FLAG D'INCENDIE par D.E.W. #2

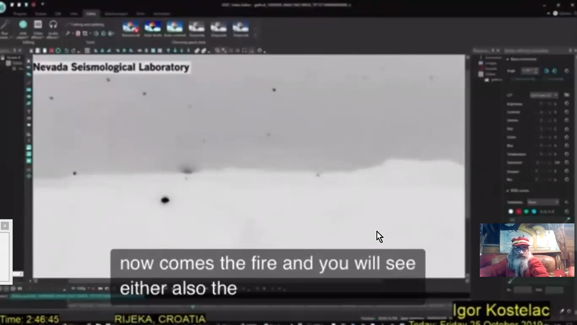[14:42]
et la fumée. Voilà la fumée qui arrive, qui va se déplacer vers la gauche.
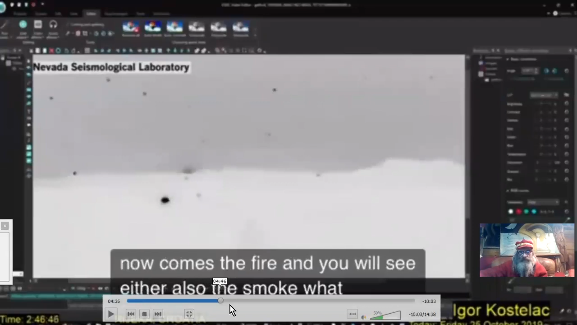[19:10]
7-0-3. 5 minutes. Le développement de l'incendie en 5 minutes.